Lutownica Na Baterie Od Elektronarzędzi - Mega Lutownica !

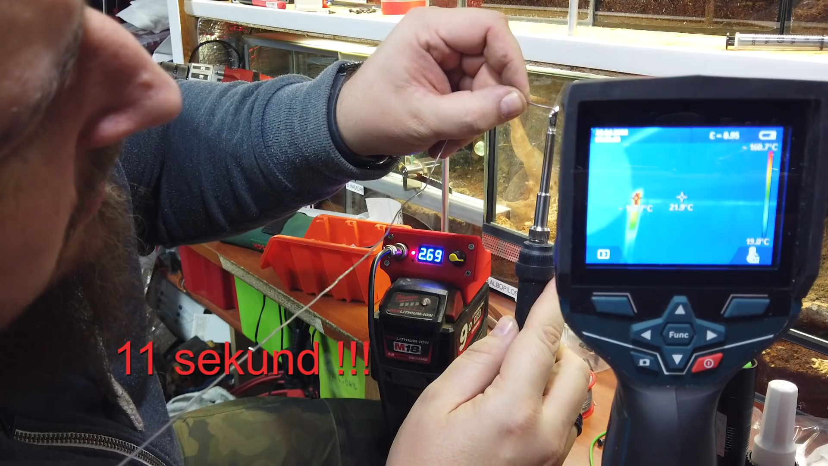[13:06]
Już się cyna topi przy 300 stopniach. Zresztą widzicie chyba, że dym leci.
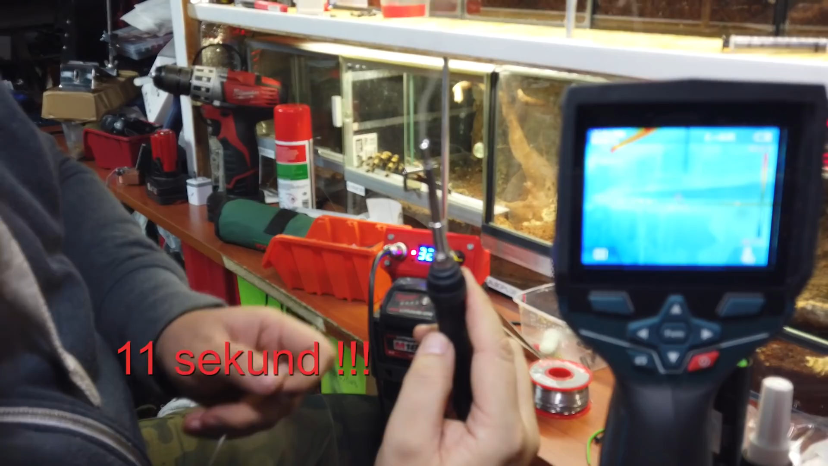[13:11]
Nie wiem, ile to trwało, ale to był moment.
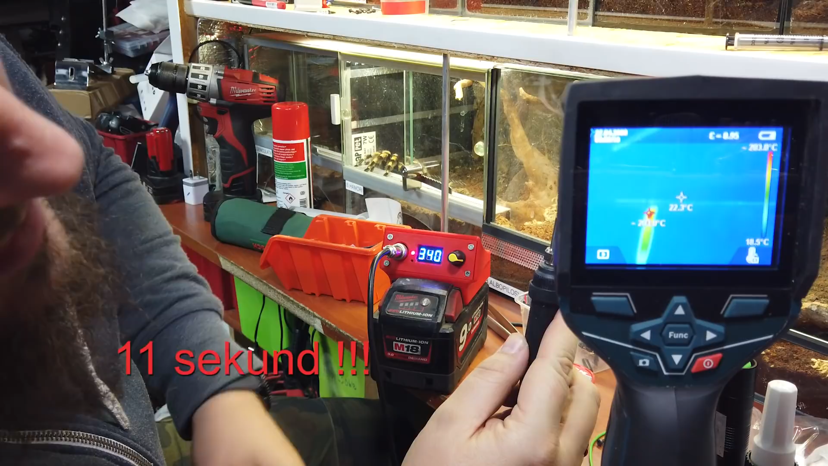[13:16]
On screen: scale bottom 18.5°C
Kwestia teraz, nie wiem, jaką emisyjność powinienem ustawić na termowizji, żeby to dobrze wyglądało.
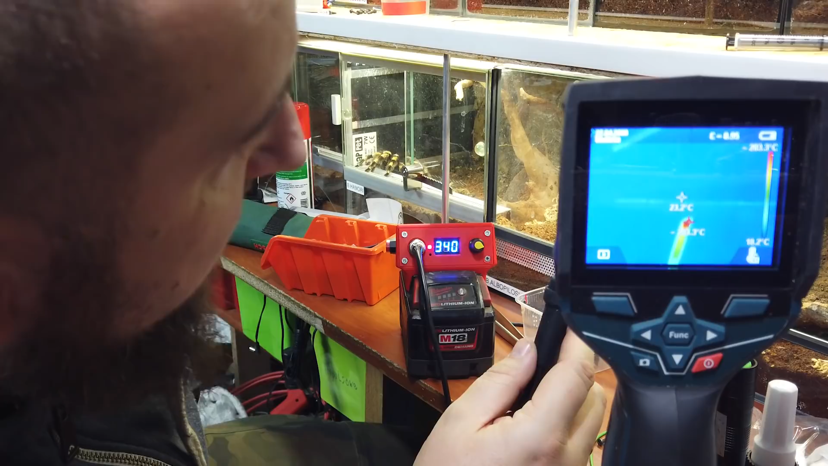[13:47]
Temperatura jest, tak jak widzę, już nie mówmy, czy to jest odpowiednia temperatura, dobrze zmierzona, czy nie, ale tak patrząc po samej temperaturze, to jest bardzo stabilna.
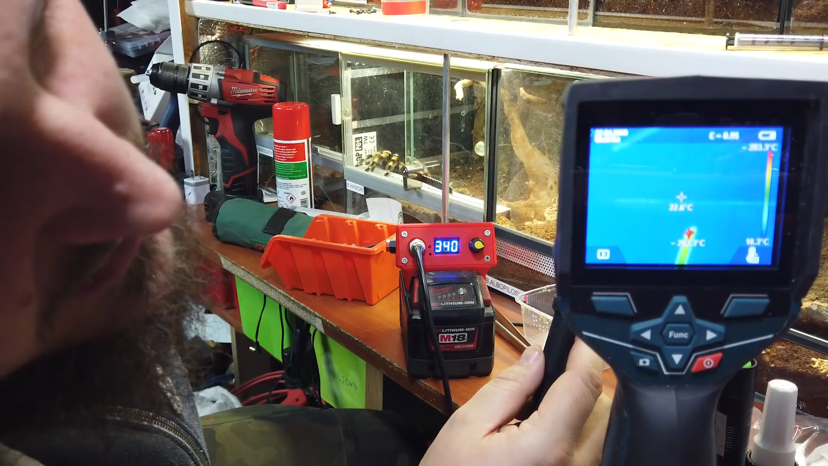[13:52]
Zobaczcie, 203,3 stopnia i jest ona bardzo dobrze utrzymywana.
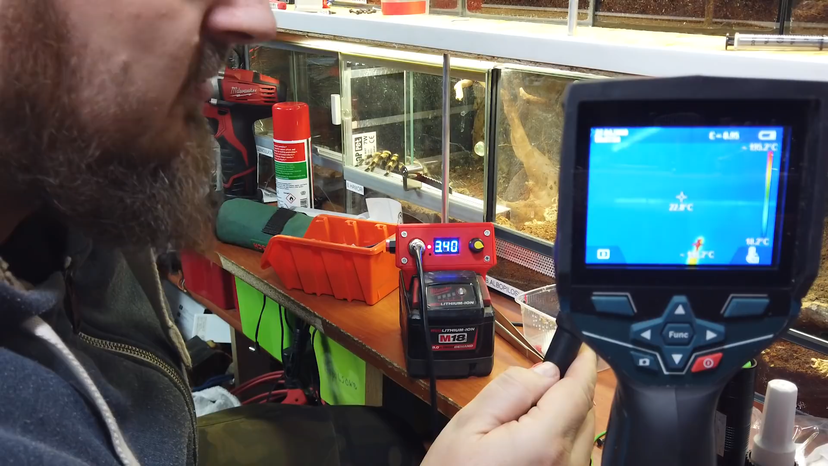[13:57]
Mógłbym w odniesieniu do innych swoich lutownic ją, powiedzmy, zmierzyć i ustawić, ale ta temperatura jest za wysoka, mi się wydaje.